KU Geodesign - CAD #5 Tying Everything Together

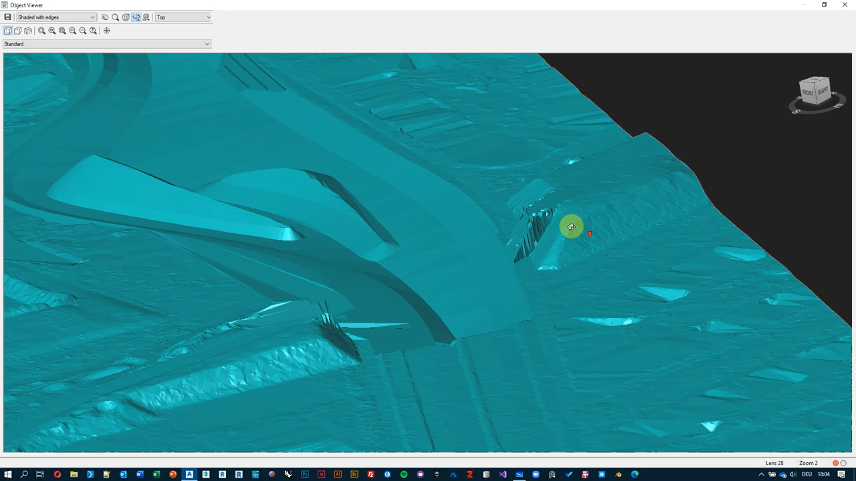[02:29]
so it's sort of like cutting through it over here with a fairly steep slope
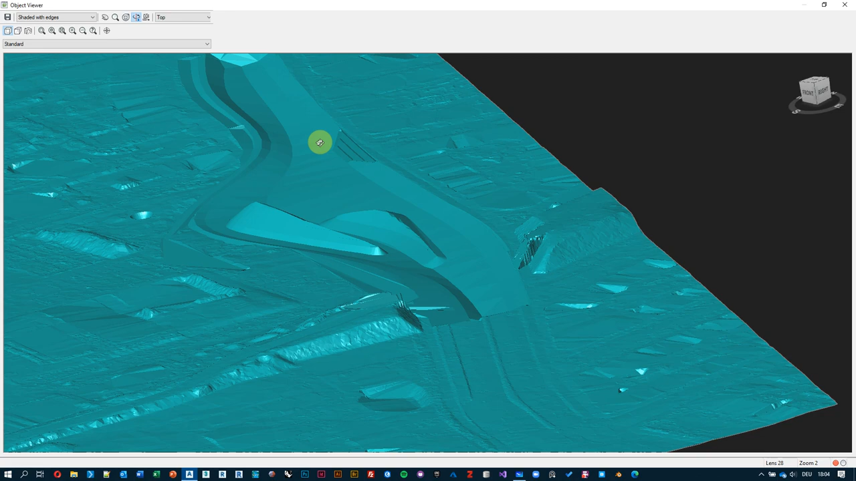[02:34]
on the other side though so like this is my top top feature line that the that I used to define my river surface and then I added some fill slope over here and and also over there cut so you can see that it's going further out into the existing ground there's also my
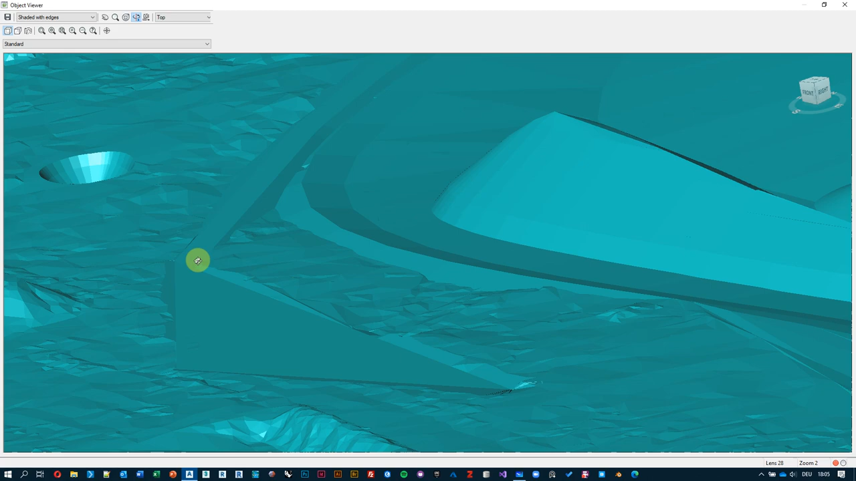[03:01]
triangularily shaped platform which was almost flat and you can also see that also this one
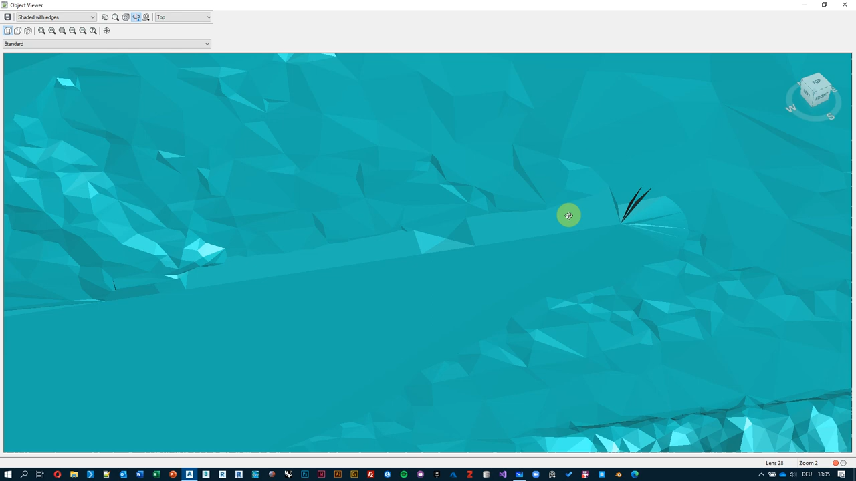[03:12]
has some some grading going on which ties it in into the
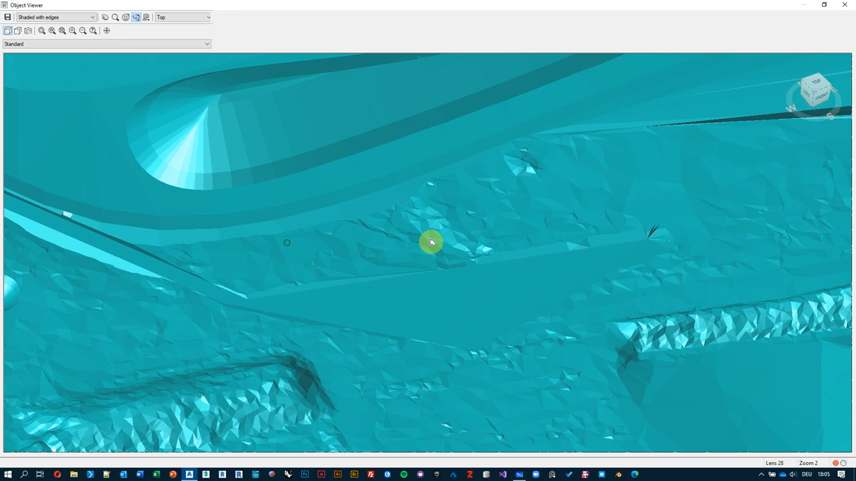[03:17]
existing ground and my path over here that's following along
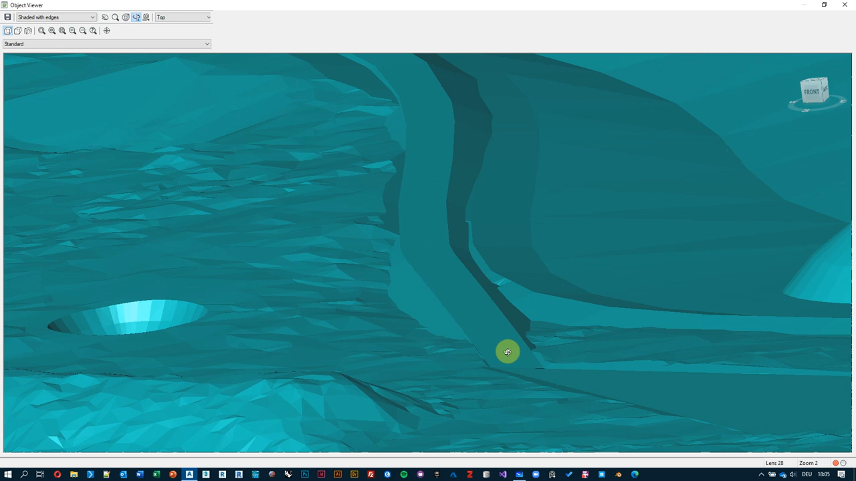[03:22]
the river edge it has its own elevation and then it also has grading that matches the proposed surface in
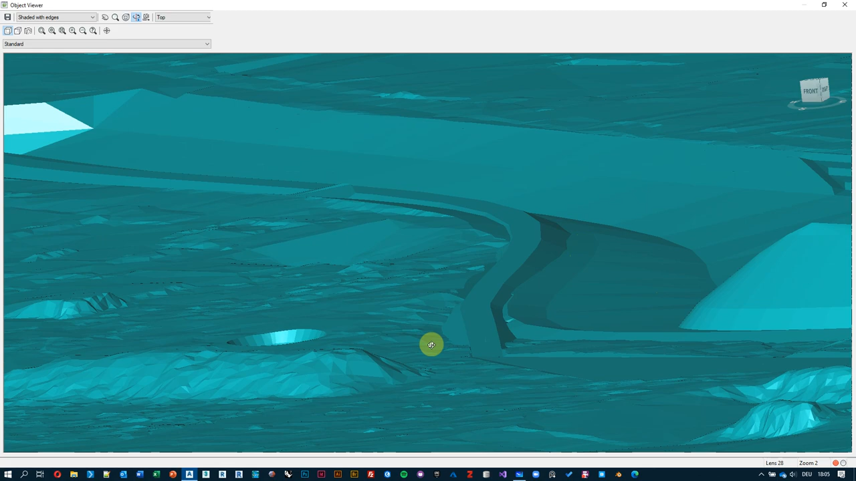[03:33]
this case and then so it's not necessarily the best idea to design
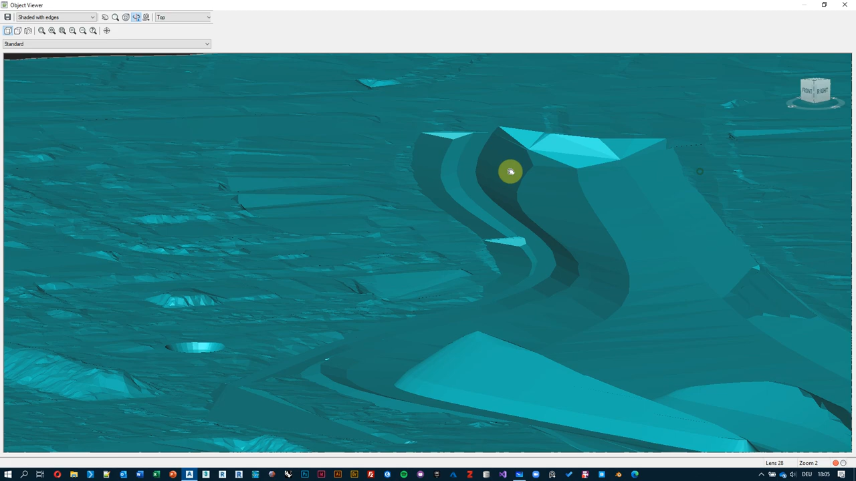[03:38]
it like that I just wanted to show you that that it's possible to with
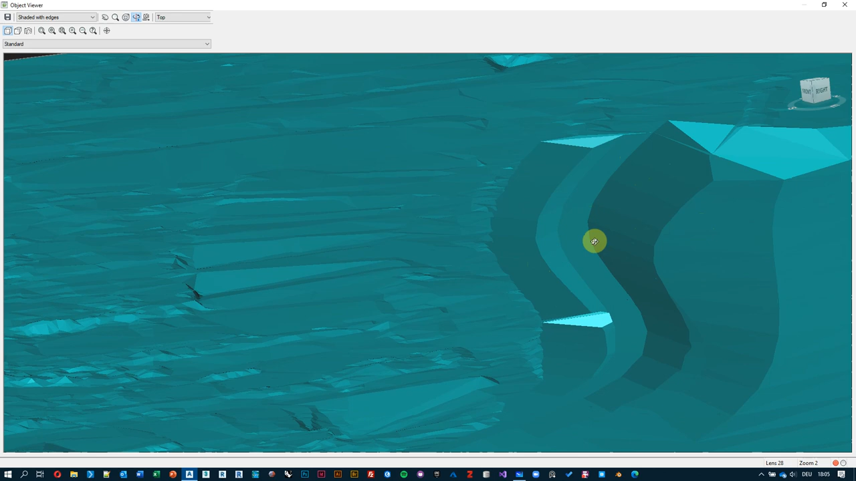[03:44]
your grading to target proposed surfaces as well right so first I have created this this river surface and which was tied into the existing one and then I created the proposed pop surface and made it great to the
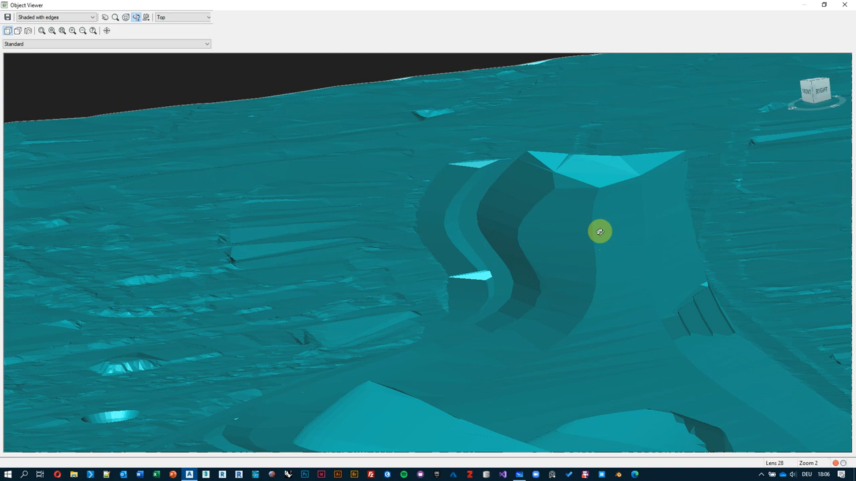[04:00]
intermediate river surface and then I pasted them all into the fg file similarly I have worked here with with these two islands
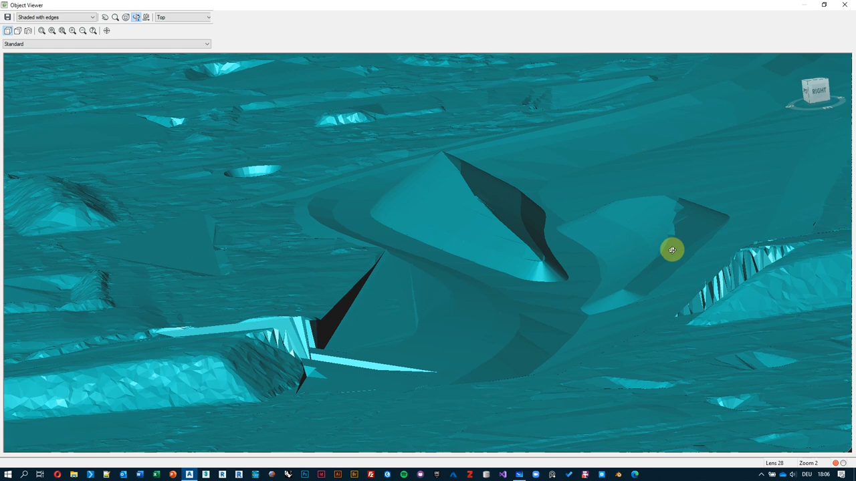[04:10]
and I only defined the bottom part of it which is essentially a flat contour line and then I added some grading
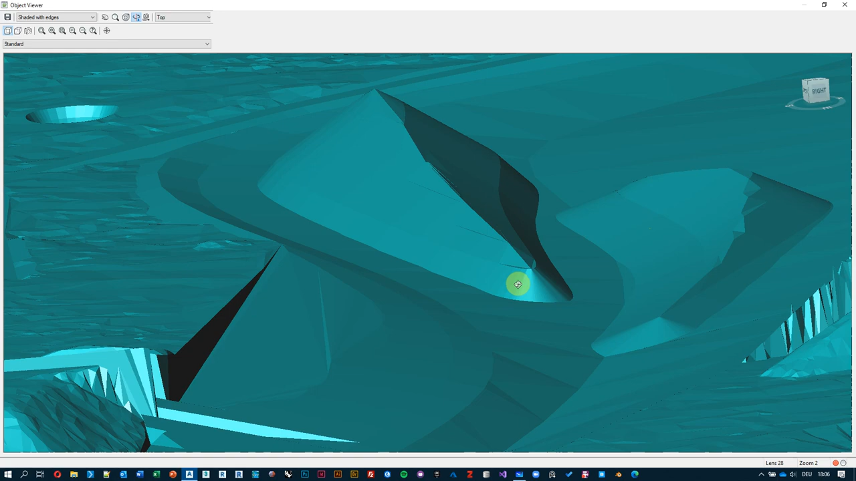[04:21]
to find the river surface over here one more thing that I have added is this
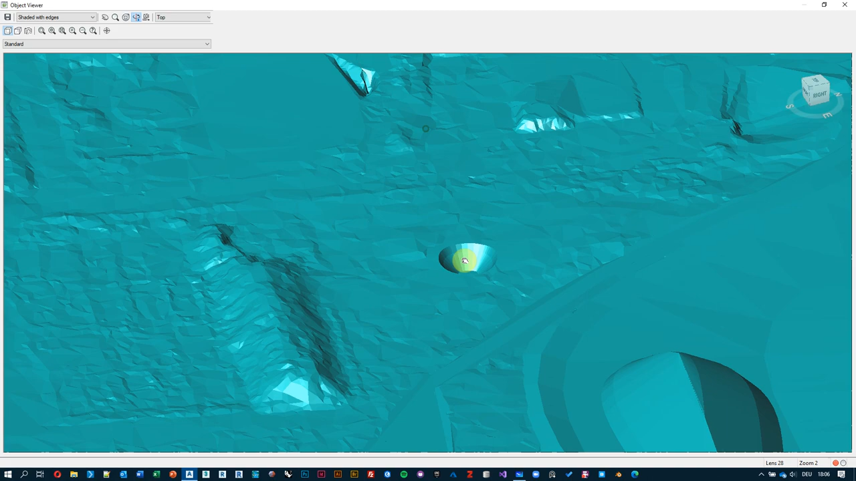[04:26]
beautiful hole in the ground it's supposed to represent a pond and if
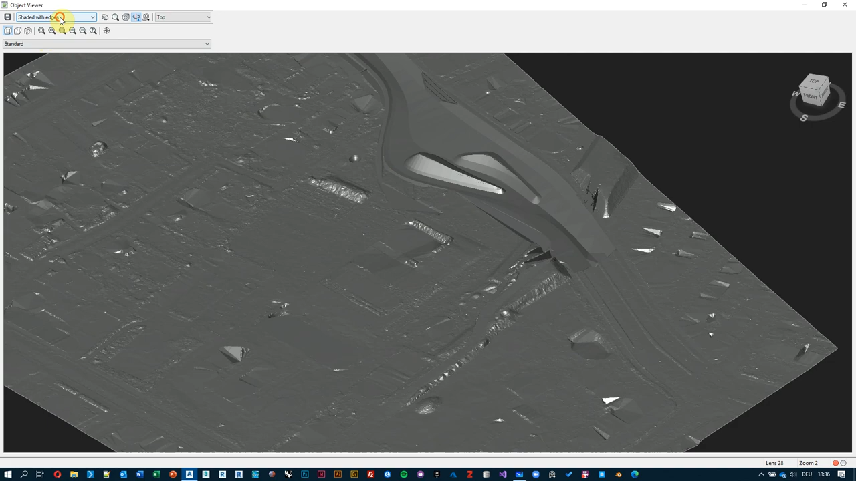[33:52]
so let me just have a look at it over here you know it's great all right and then even if i change the uh the colors over here like it doesn't
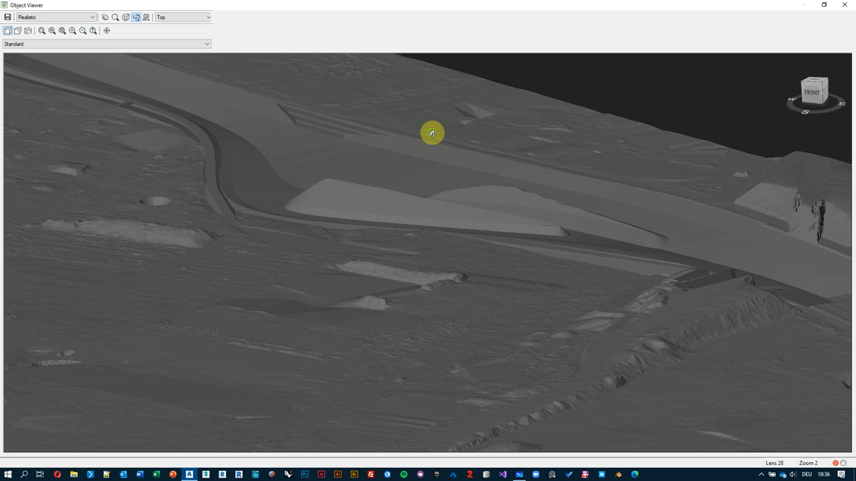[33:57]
doesn't show me any any texture to it